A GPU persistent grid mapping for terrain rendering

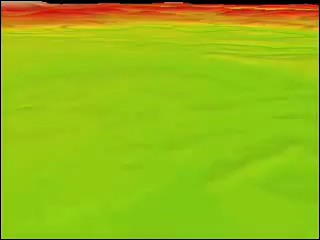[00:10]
This segment shows a fly over a large terrain.
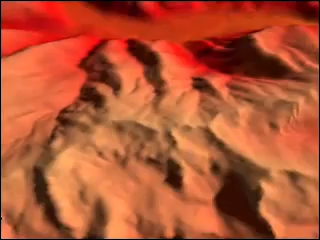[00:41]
Now we show the uniformity of screen
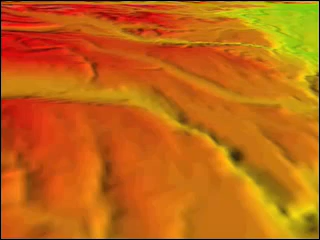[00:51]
tessellation using a grid of resolution 50 by 50.
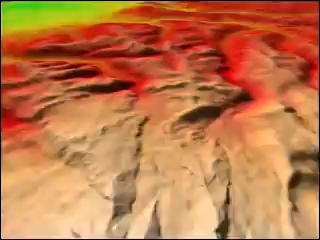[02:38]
The persistent grid mapping algorithm efficiently utilizes the other ones who are using the same trend country.
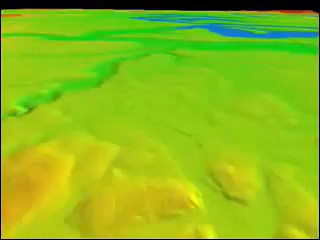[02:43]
available rendering capability of the graphics
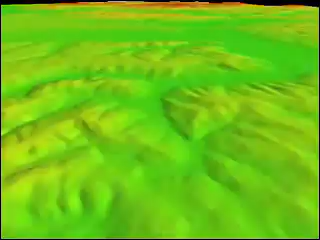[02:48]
hardware to provide quality images at high frame rates.